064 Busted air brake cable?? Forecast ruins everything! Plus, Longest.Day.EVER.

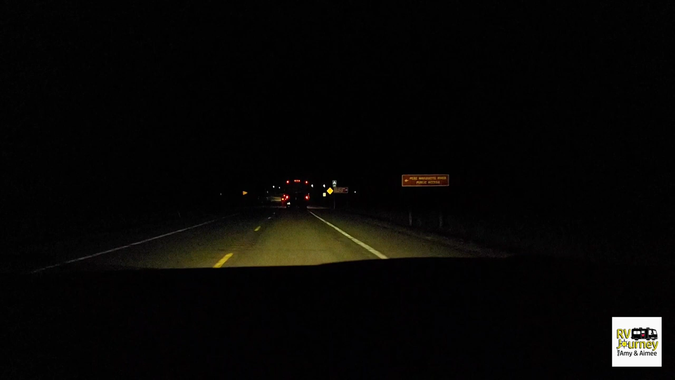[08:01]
It is 3:16 a.m. and we are actually headed south now. We take a little smaller highway here to pick up the bigger highway. Yeah. Long day, but we have to do this for safety. We're going to try to find an air hose tomorrow. It's for the air brakes, is the cord that's bad. We're going to see if somebody has it in Holland.
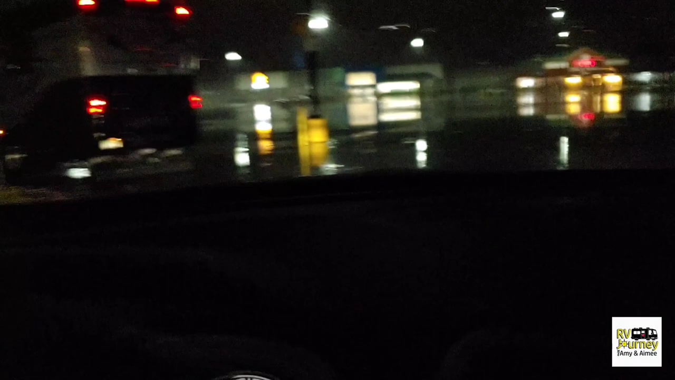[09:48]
4:51 a.m.
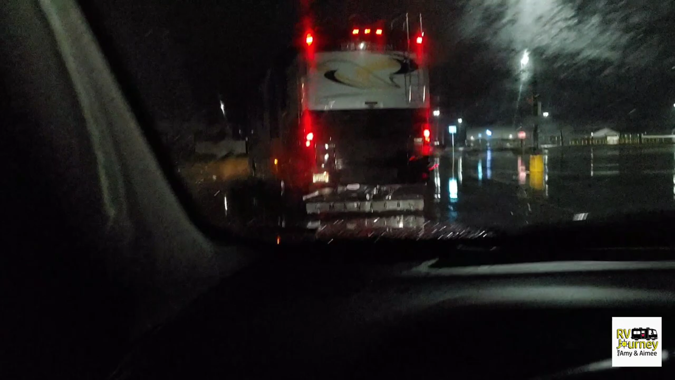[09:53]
We are going, well, you can see it's raining, so we do not have snow, but we have rain,
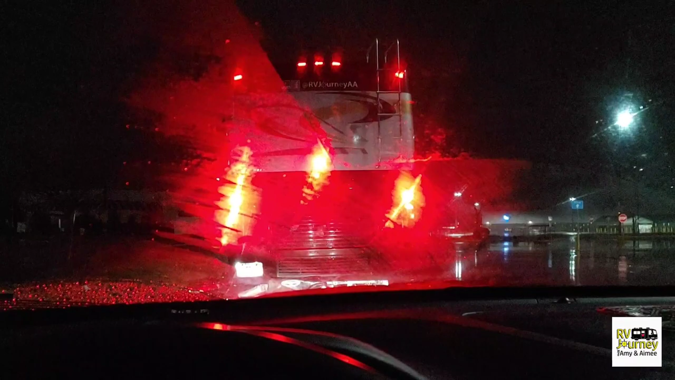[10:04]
and we're going to let the dogs out. What's this? This is perfect.